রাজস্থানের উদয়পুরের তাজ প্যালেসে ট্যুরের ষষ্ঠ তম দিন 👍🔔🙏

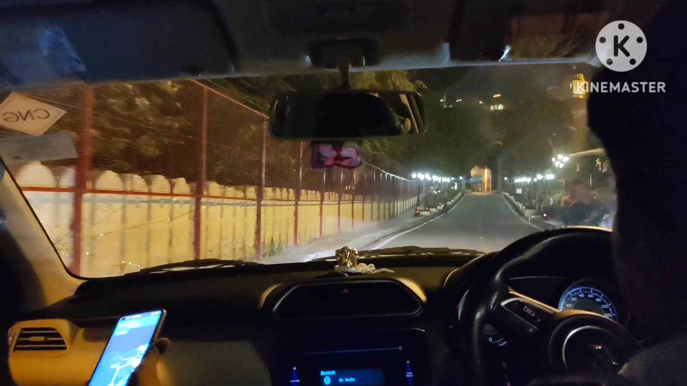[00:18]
তো উদয়পুর আমরা পৌঁছে গেছি, এখন উদয়পুর তাজ হোটেলে আমরা ঢুকছি।
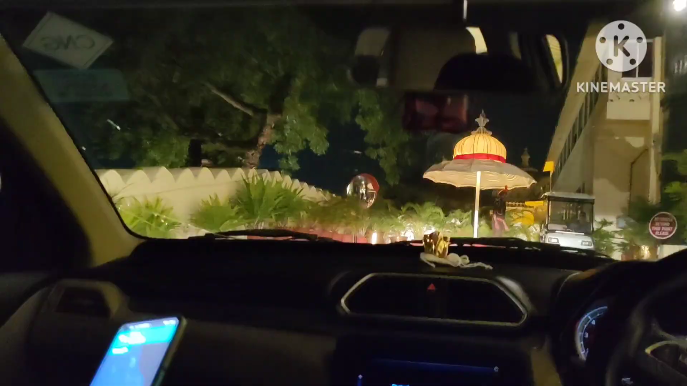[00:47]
এই গেট থেকে ঢোকা থেকেই অনুভূতিটা একটা অন্য রকম। তো চলুন যাওয়া যাক তাজে। क्योंकि हाई सिक्योरिटी जोन पे आप घुस गए हो।